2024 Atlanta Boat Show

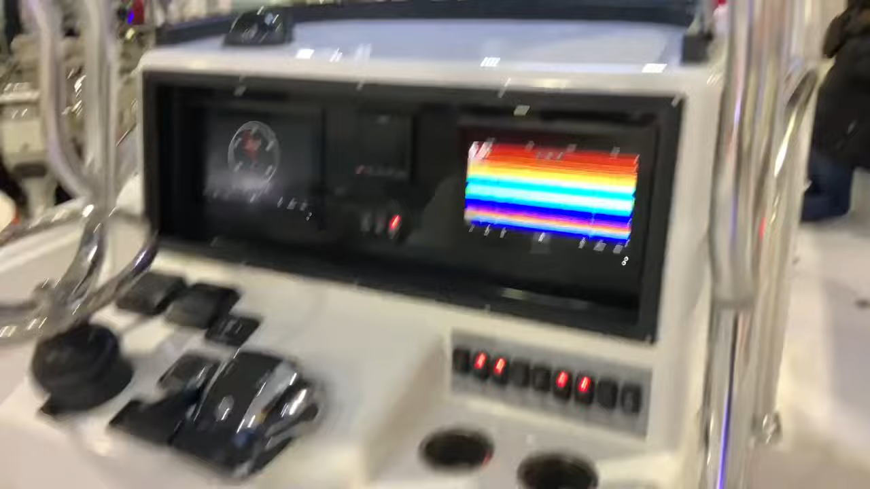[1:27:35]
oh that screen looks a little bit messed up there